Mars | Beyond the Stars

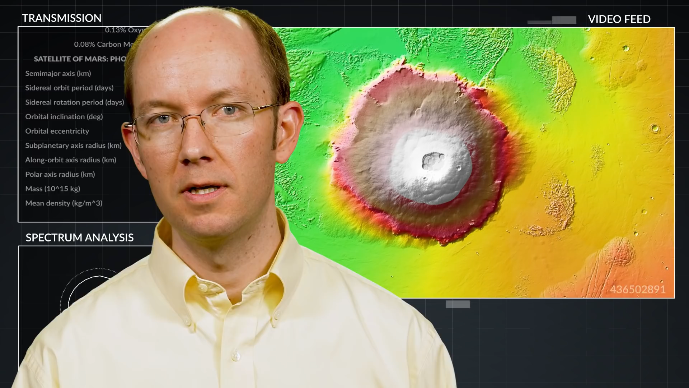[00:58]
Yet, despite Mars being half the size of Earth, it is home to a mountain three times taller than Mount Everest.